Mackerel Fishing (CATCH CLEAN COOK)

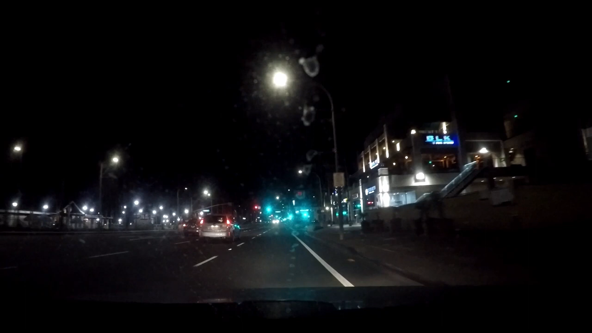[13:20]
all right guys i'm going north on pch right now and you're gonna come up to the pier you're gonna hit main street now whenever you hit main street you turn right you're gonna go up the strip
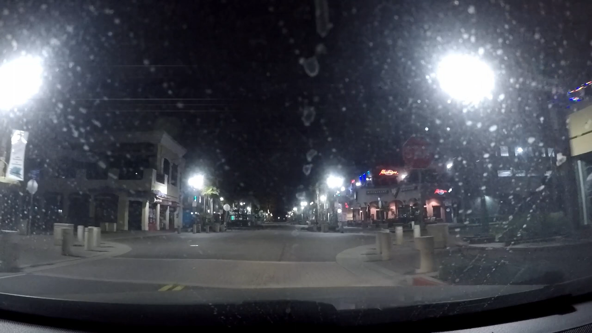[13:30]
where all of the restaurants are starbucks and everything take a left onto orange street
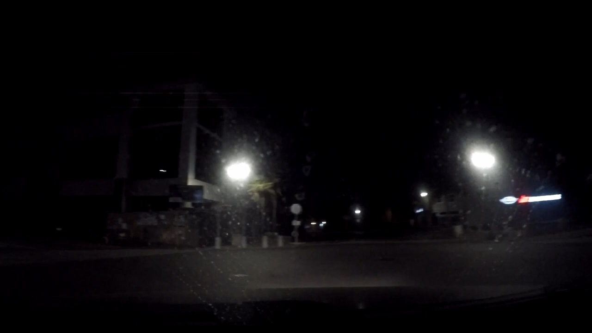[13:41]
is what this road is called you're gonna come up here and then right after that big blue sign right there